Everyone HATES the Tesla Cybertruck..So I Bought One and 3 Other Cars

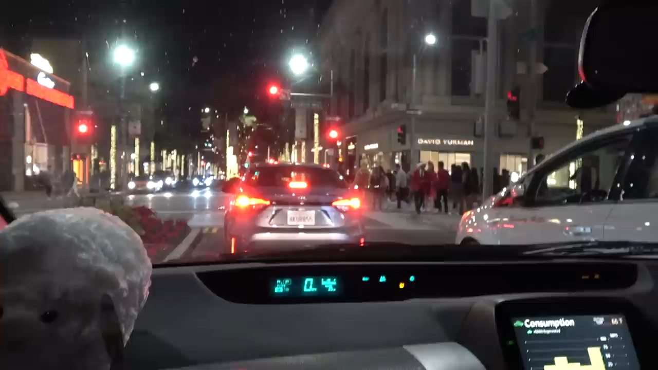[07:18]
Dude, Beverly Hills doing the Christmas holiday season in style. What the fuck? These women are on stilts. That's pretty sick.
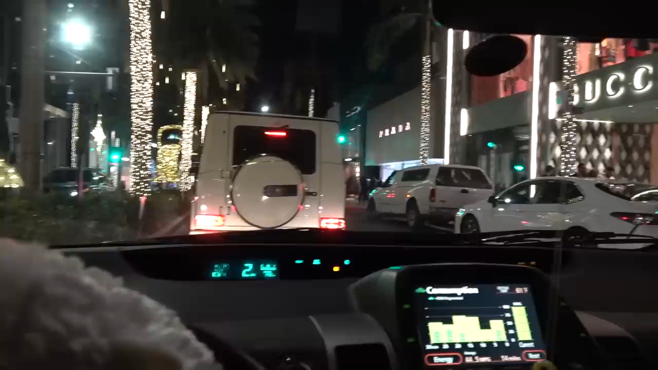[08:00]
So we've been driving up and down Rodeo a couple times. Every time the performers go to one side of the street, they have a police escort to shut down this side of the road here.
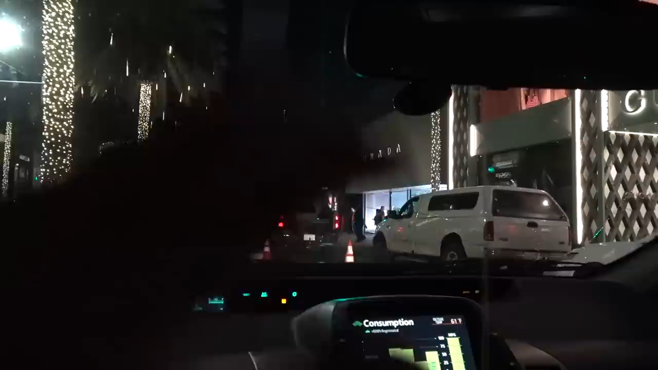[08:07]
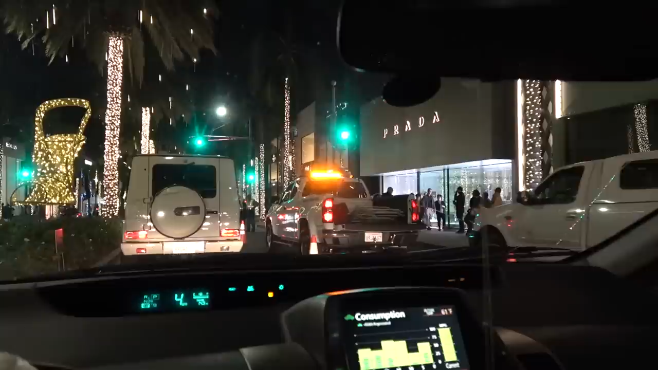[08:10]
I guess in case that the people on the stoves fall down. But here we go.
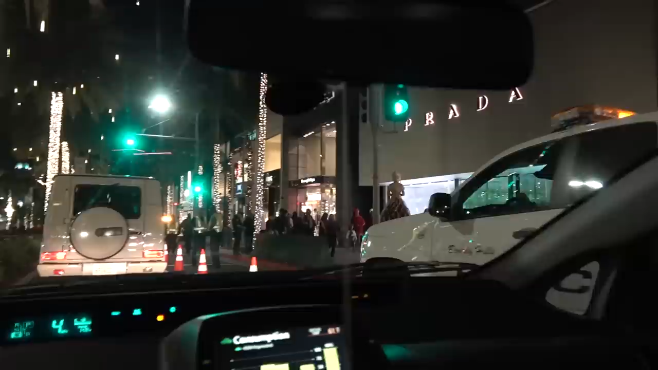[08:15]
Uh-huh. All right, guys. This is the next day. It's currently a little rainy here in Los Angeles.